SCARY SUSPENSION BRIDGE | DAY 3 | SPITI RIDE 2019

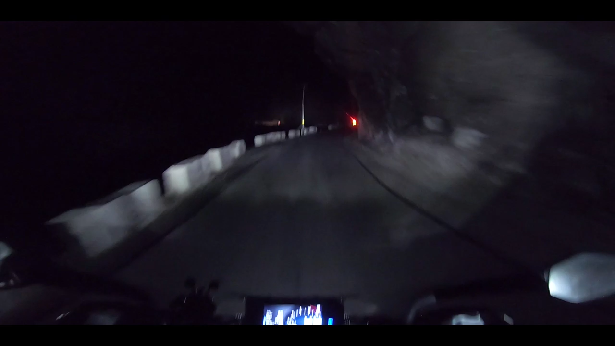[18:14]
जैसे जैसे हम आगे बढ़ रहे हैं ना, रास्ता और खतरनाक होते जा रहा है और सुनसान होते जा रहा है। अलग ही लेवल का एक्सपीरियंस है भैया। तो ये ग्रेन्स पे ना चला रहा हूँ अभी मैं अपनी ड्यूक, और स्पीड देख ही सकते हो 30-32 ऐसे मेंटेन किए हुए हूँ।
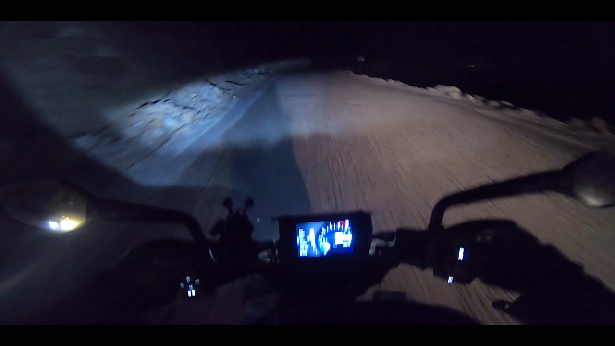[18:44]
तो हम लोग अभी पहुँच गए हैं नाको, और सारे लोग को ठंड लग रही है जोरों की,